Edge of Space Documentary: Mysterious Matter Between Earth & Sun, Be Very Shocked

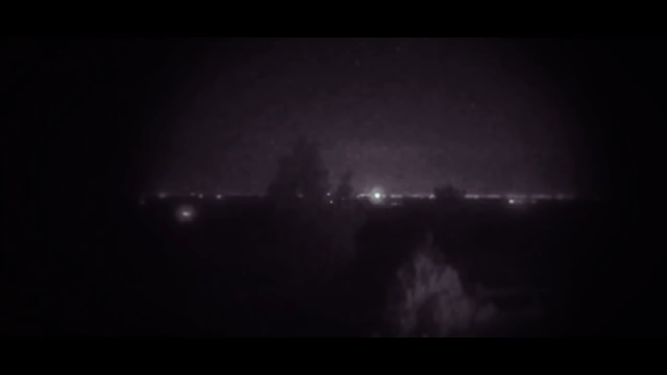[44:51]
there's something called an elf and it's like a pancake of light within the air glow layer and it's caused by the radiation field from lightning
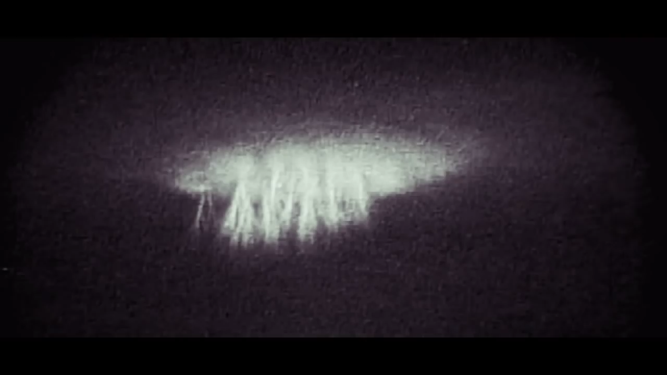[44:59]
then there is a halo which is also a pancake shape but at somewhat lower altitude and
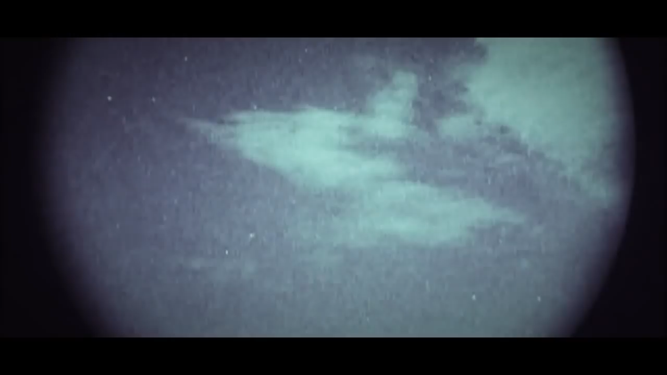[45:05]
then there are blue jets and pixies and a whole host of other optical phenomena that occur in conjunction with lightning flashes